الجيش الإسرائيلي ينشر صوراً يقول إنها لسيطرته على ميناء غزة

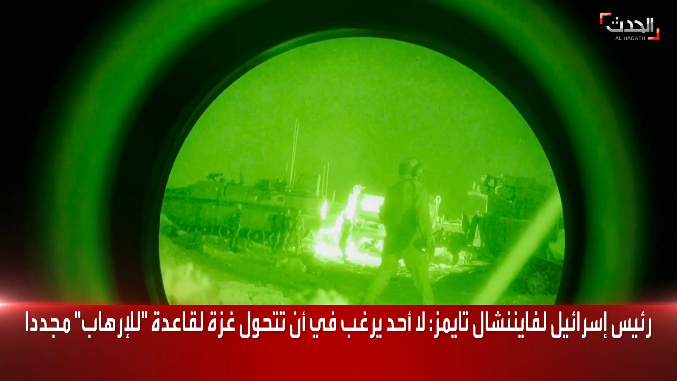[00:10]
الفيديوهات لسيطرتها على ميناء غزة وكل الجنة التحتية لميناء غزة نحن نتابع